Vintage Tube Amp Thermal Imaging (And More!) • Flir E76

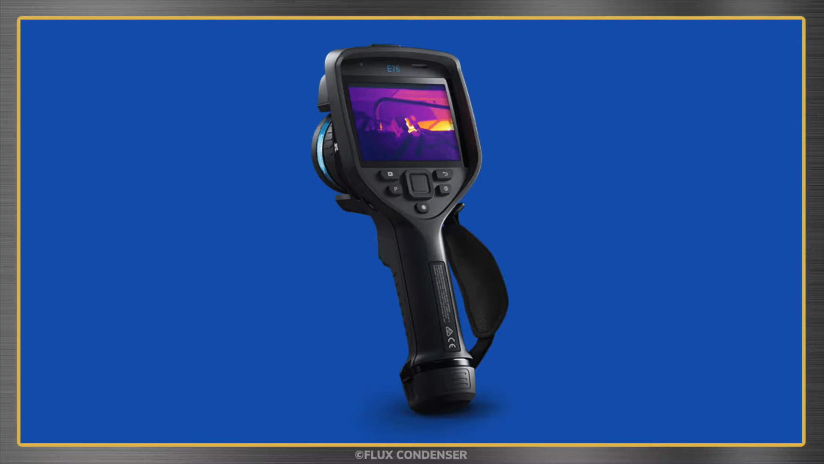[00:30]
Both still and video images from this camera really are impressive
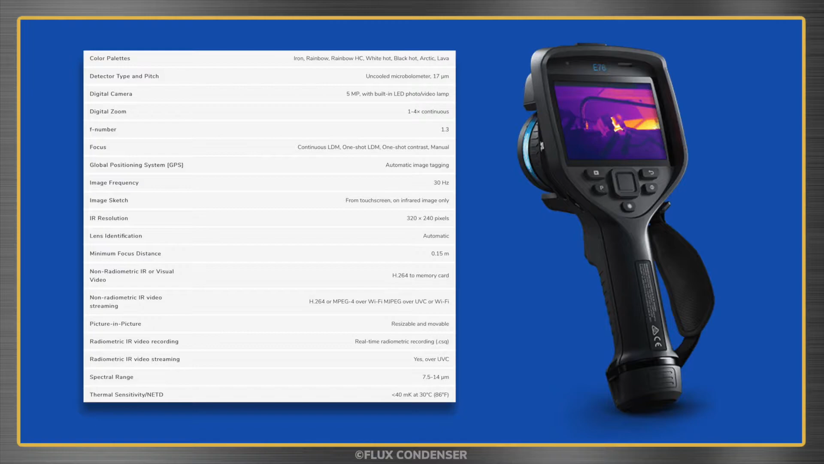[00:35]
and I wanted to make this quick video to show you some of my results.
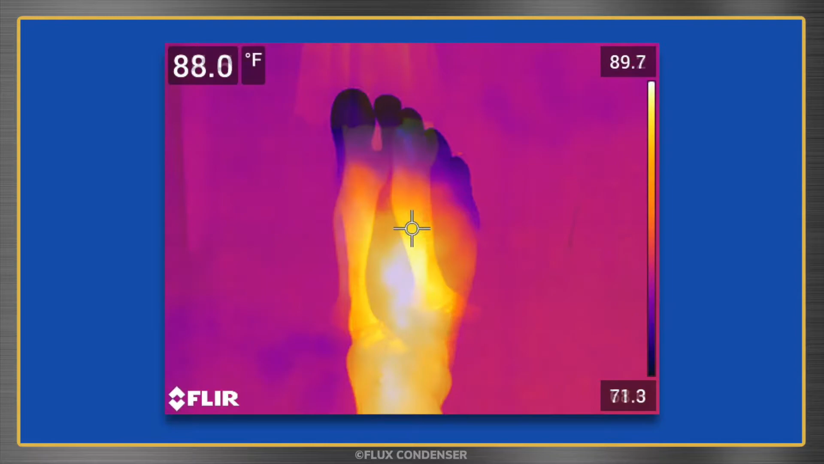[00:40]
On screen: spot 88.0°F
Here's my foot, my wife's legs, my dog, my house, my grass,
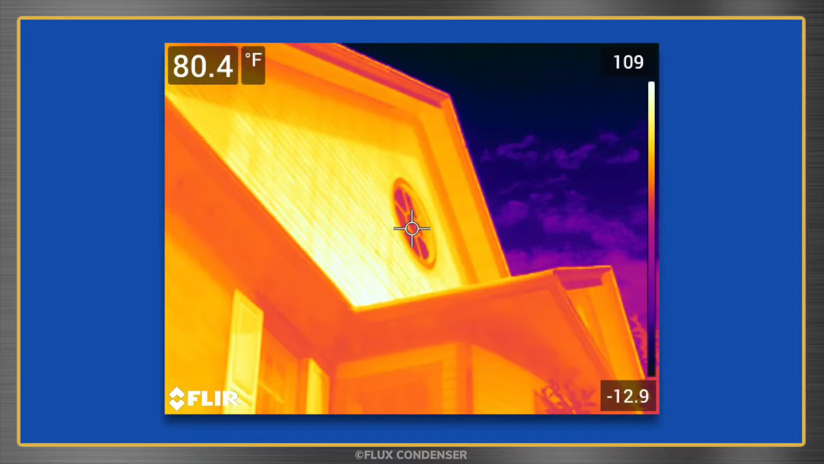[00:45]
On screen: spot 80.4°F
and my plumbing.
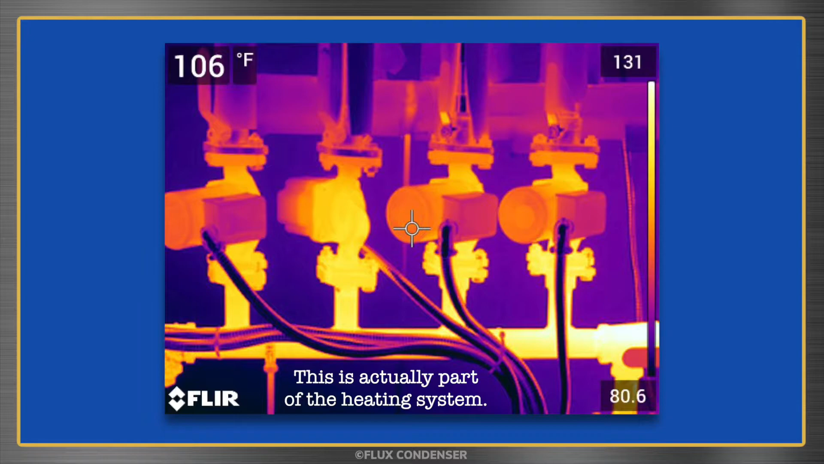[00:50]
On screen: spot 106°F
Moving on to our favorite subject, here's the back of one of my home theater amps at idle.
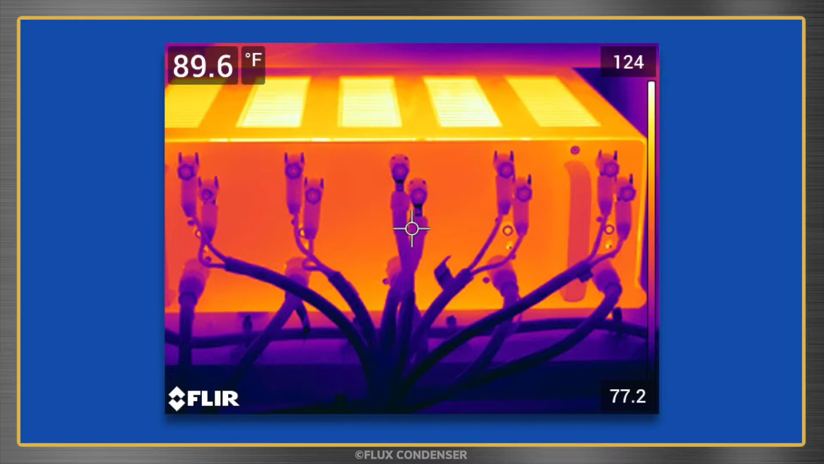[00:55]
On screen: spot 89.6°F
Now let's watch a video of my Ico HF52 vacuum tube amp, aka Old Blue.
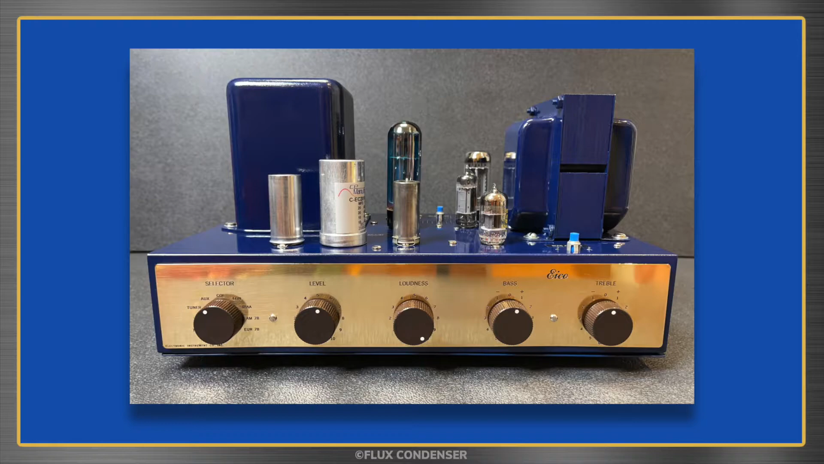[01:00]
Let's turn it on and watch the tubes warm up.
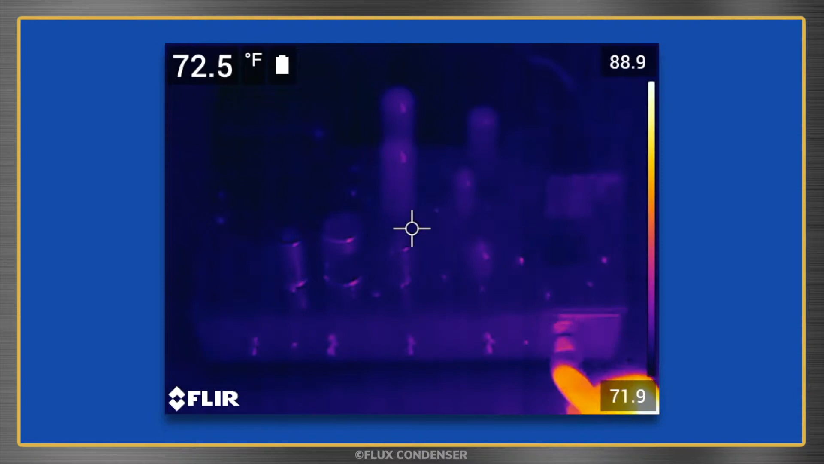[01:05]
On screen: spot 72.5°F
I've sped the playback to 200%. Two of the tubes are enclosed in metal shields, so we don't see much there.
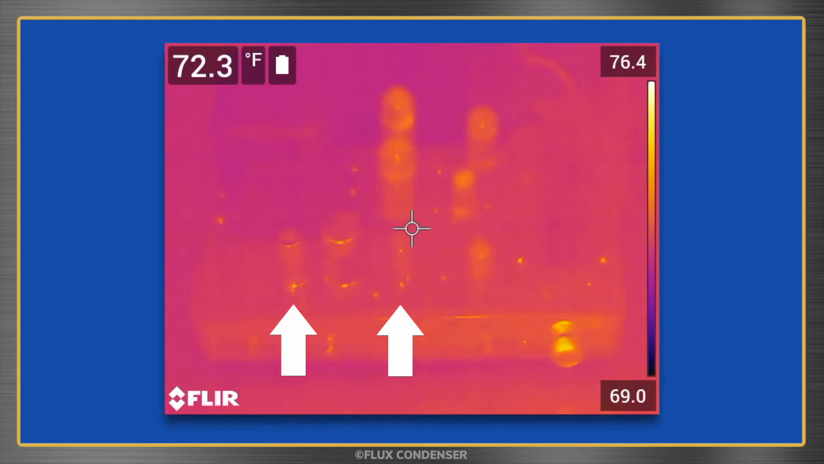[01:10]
On screen: spot 72.3°F
This 12AX7 tube gets a bit warm. The 6C G7 phase inverter gets a bit warmer. But it's the GZ34 rectifier and EL34 output tubes that,
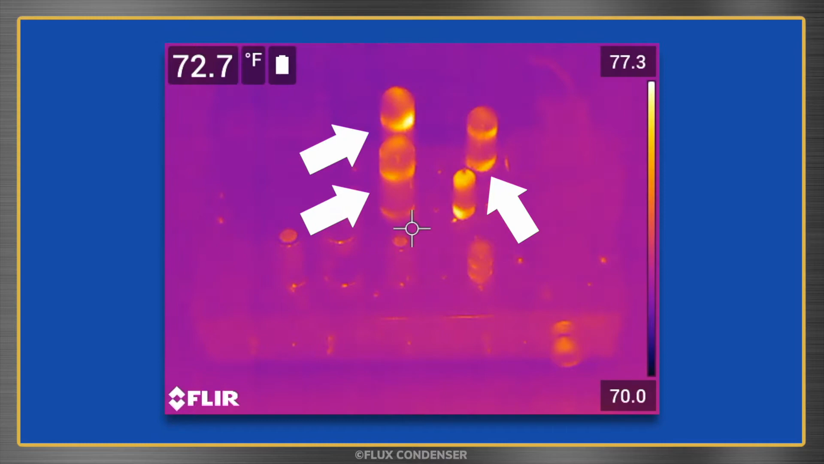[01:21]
On screen: spot 72.7°F
as expected, get the warmest. Note that the amp is idling and not amplifying a signal here.
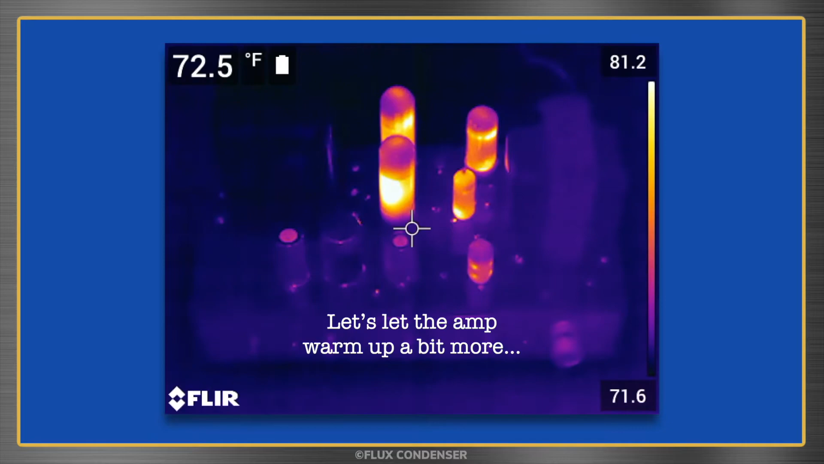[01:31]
On screen: spot 72.5°F
The camera tells us that the ambient room temperature is at about 74.5 degrees Fahrenheit, and that the hottest areas, shown in bright yellow, are coming in at about 164 degrees.
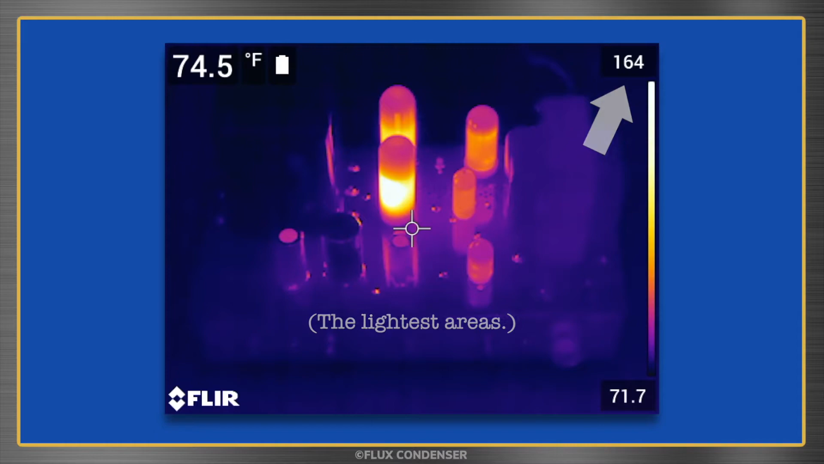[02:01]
On screen: spot 74.5°F
The tubes are actually much hotter here, though the camera just hasn't caught up to the rising temperature.
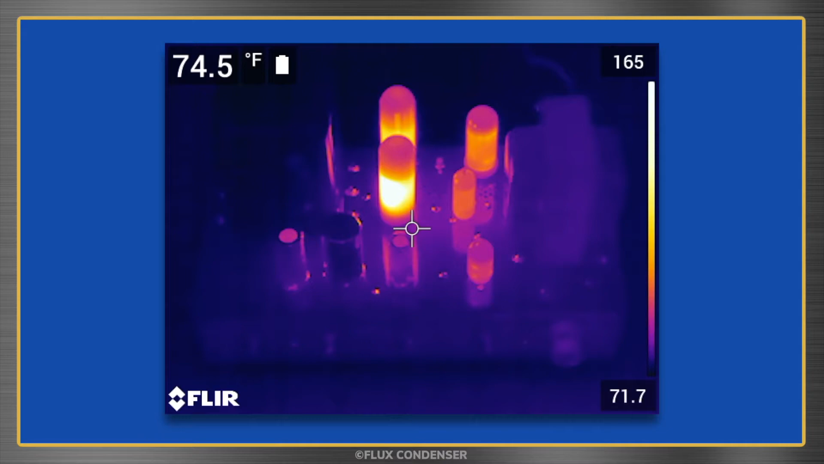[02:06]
On screen: spot 74.5°F
Let's turn the amp off now, and you'll notice that our temperature continues to rise. Again, this just shows that the camera has a measurement delay. The amp is actually cooling down at this point, but we see we reach a maximum of 213 degrees. I'm going to speed the playback up 50 times now, so you can watch the amp cool down to some nice music. In reality, it takes over 33 minutes for the tubes to cool down to about 76 degrees.